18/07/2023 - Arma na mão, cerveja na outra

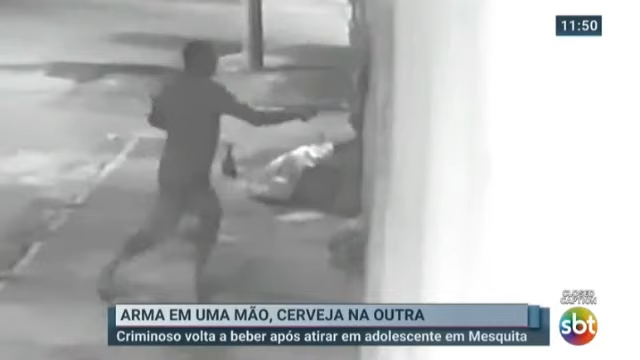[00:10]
As imagens estão aí na tela, ele saca uma arma e acredite vocês, atira em uma jovem de 15 anos que acabou sendo malhada na cabeça.
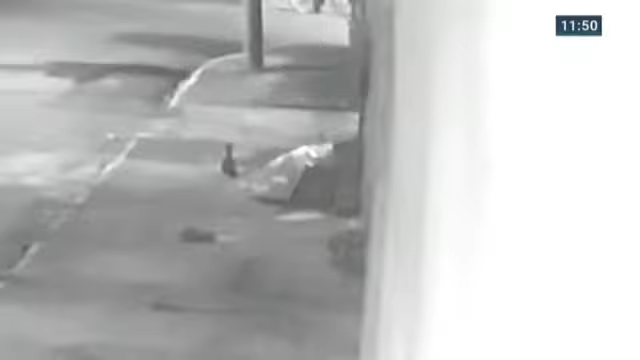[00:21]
Ele entrou pra casa ali, cometeu esse ato de terror e depois ó, a bebida tá na mão dele e depois ele faz o quê? Depois que ele dá o tiro, coloca a cerveja no chão ali, gente, ó, atira. Ele faz um salseiro, uma coisa horrível ali, entendeu? Essa jovem está lutando pela vida em estado grave no Hospital Adão Pereira Nunes em Saracuruna.
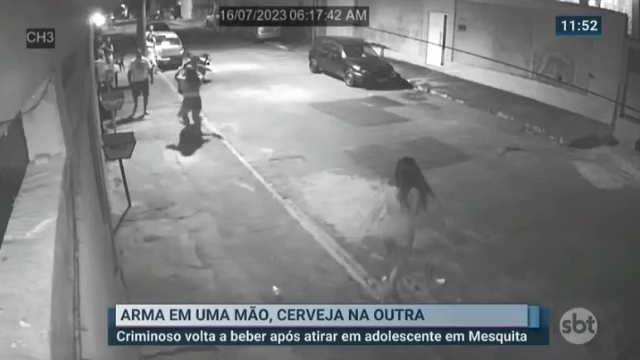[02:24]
Depois da briga, cerca de 40 minutos depois, a mulher voltou pra casa com a filha e a gente vê nas imagens aí, impressionantes, do circuito de câmeras ali da rua, onde moram mãe e filha, o momento, então, que Eduardo aparece caminhando na calçada, descalço, visivelmente embriagado. Na mão esquerda, ele segura a garrafa de cerveja, na mão direita, uma pistola. Ele derruba o portão da casa delas e faz pelo menos três tiros. Ele foi preso ontem, ele mesmo se apresentou à delegacia de Mesquita, mas, amigo, são muitas perguntas,
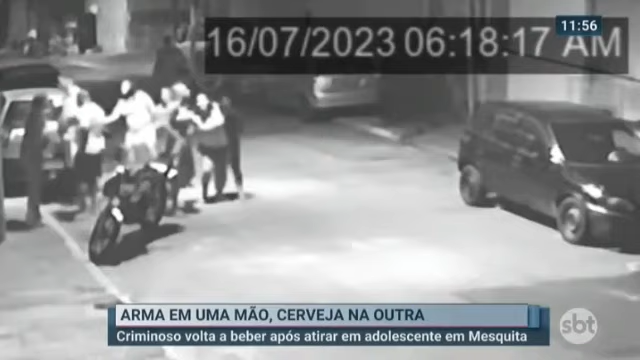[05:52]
Minutos antes, uma das mulheres chega a cair ali no chão, dá o desespero de saber que a jovem foi baleada. E toda a confusão que é formada na rua. Acaba sendo um absurdo a gente ver isso, que familiares hoje, eu não posso assinar, ah, foi por causa da bebida.
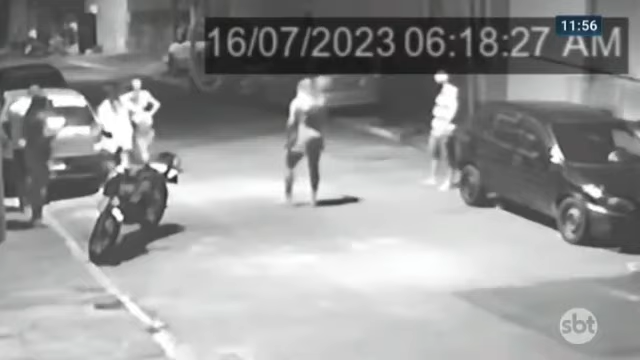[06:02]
Não é por causa da bebida. É porque, aparentemente, esse homem já agia com violência, gente. Entendeu? O Rafael botou pra gente agora, pela hashtag SBT Rio do Twitter, que tragédia.
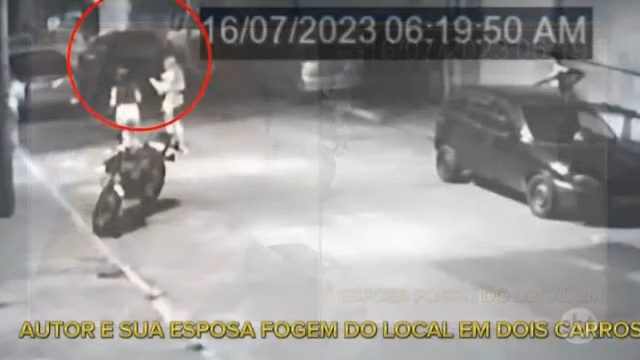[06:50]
Na minha visão, é mais grave ele ser agente da lei. Deixa eu chamar a Renata Igreja novamente, que eu preciso liberá-la. Renatinha, olha só, como o doutor Alain Luchardo falou agora, se for um agente da lei, é uma situação muito mais grave. Mas, também, se não for um agente da lei, esse homem não poderia estar armado. Numa situação como essa, pra tentar fazer, separar uma briga de duas mulheres e chegar a dar três
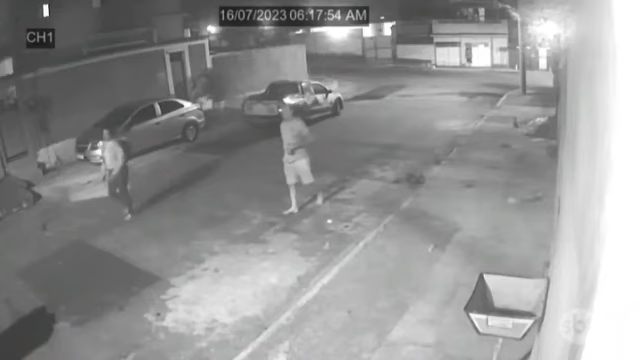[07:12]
tiros e acertar um desses tiros na cabeça de uma jovem de 15 anos, né, Renata? Exatamente, Caio.
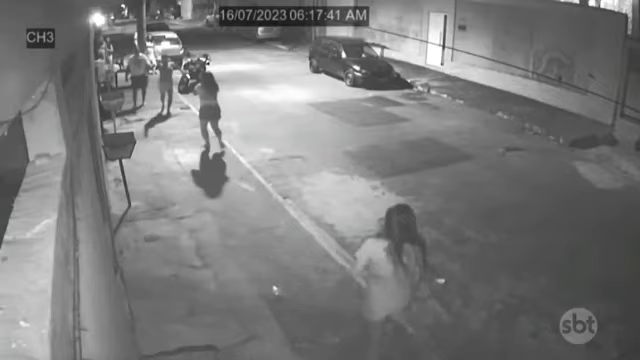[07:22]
A gente conversou, inclusive, mais cedo, passamos amanhã, a Júcia Maraponte conversando com o delegado Williams Batista, que está à frente desse caso.